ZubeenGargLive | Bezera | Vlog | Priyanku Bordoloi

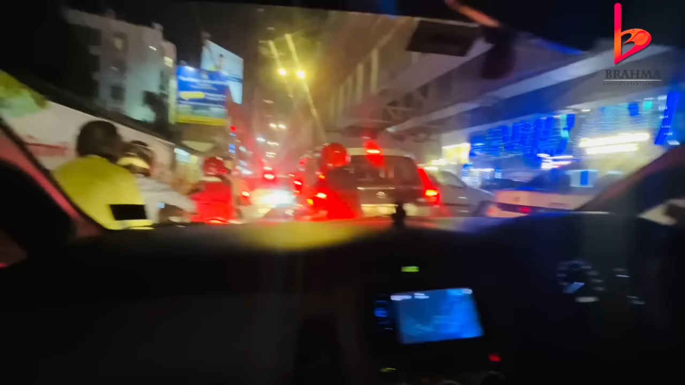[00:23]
গণেশগুৰি ট্ৰেফিক এটো নে কি কম মিডুল?
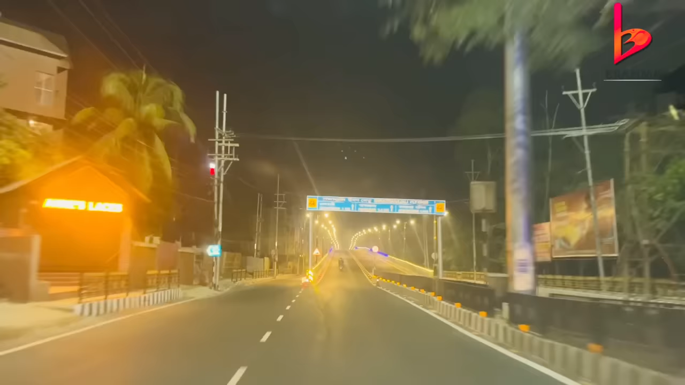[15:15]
ইয়াৰ নতুন ব্ৰিজ, লাইট জ্বলি আছে, ৰখি দিব নেকি,
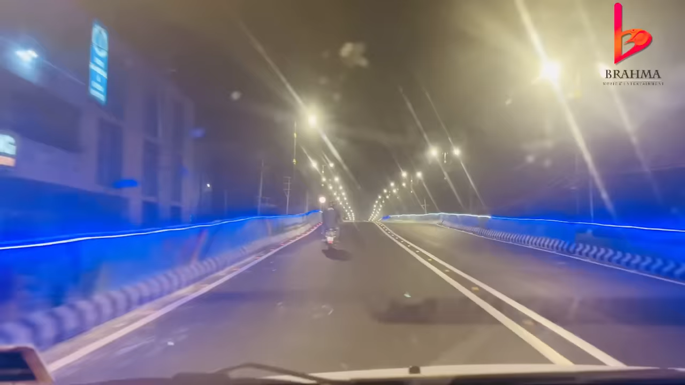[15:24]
ৰখিব পাৰি নে আপোনাক অলপমান চাই লওঁ এইটো মানে আগৰ পইণ্টত